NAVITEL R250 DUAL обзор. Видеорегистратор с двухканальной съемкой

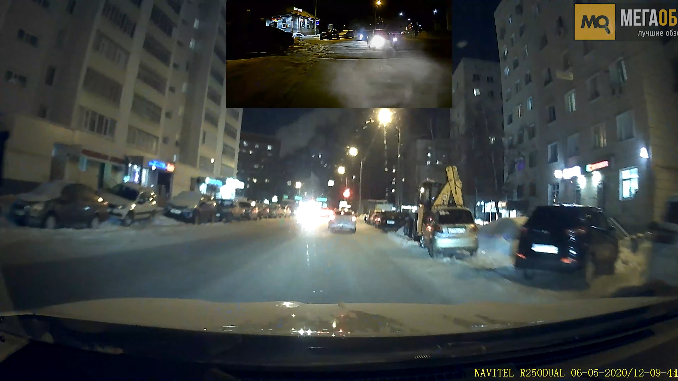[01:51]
Ролики пишут разрешение Full HD на основном канале и HD на втором. Распределяются файлы по двум отдельным папкам.
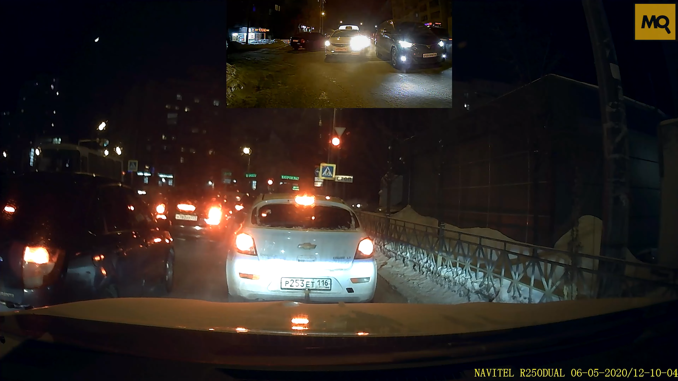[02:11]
Качество съемки хорошее, но более деталей вы можете изучить по ссылке в описании к этому видео. Там тексты обзора вы можете посмотреть в полном тайминге. Как итог получаем видеорегистратор с поддержкой двухканальной съемки с хорошим качеством.